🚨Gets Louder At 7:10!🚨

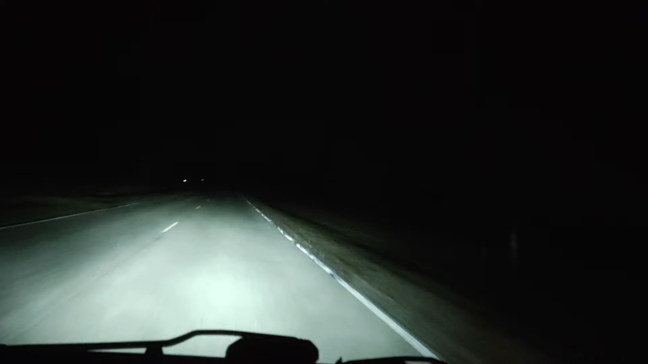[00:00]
okay so I'm on my way home from the laundromat and this is highway a little back road that I take it's a little small of it's a shortcut it try and takes a little longer but not by much price similar time anyway but I like it because quiet no traffic just chill so there is a stretch of this road that is like almost